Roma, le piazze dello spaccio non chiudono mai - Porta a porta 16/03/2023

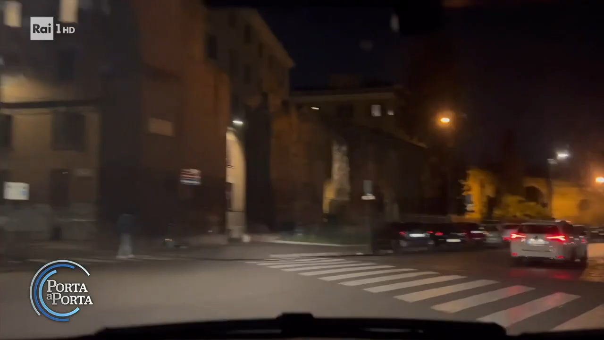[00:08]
Roma, mercoledì sera, fa più freddo del solito, forse per questo c'è poca gente in giro.